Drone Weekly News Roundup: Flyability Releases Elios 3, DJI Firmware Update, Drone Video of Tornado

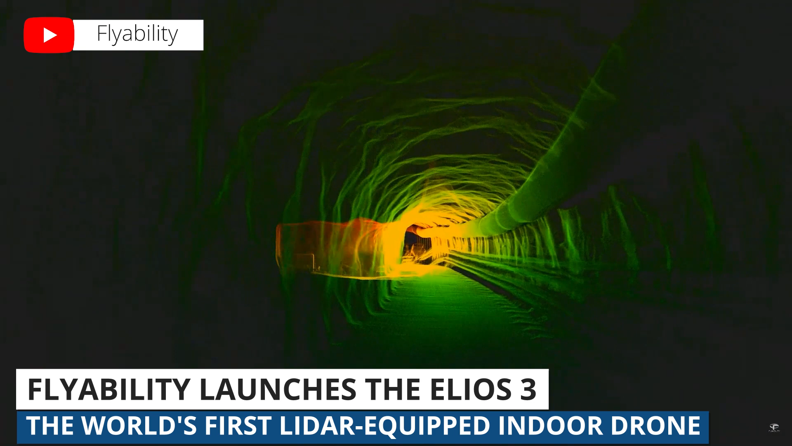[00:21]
It's the world's first LiDAR-equipped indoor drone. And if you're not familiar with LiDAR technology and how that works,
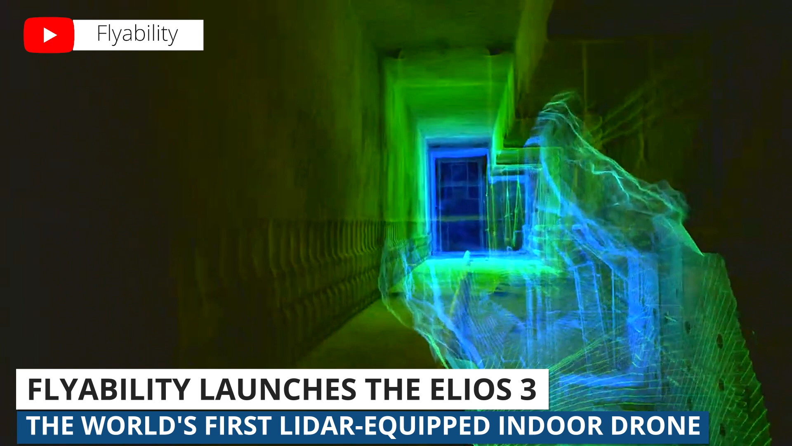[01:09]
The video you're seeing now is an example of the kinds of models that Elios 3 can make. This is a 3D fly through a no-go zone inside of a decommissioned nuclear power plant.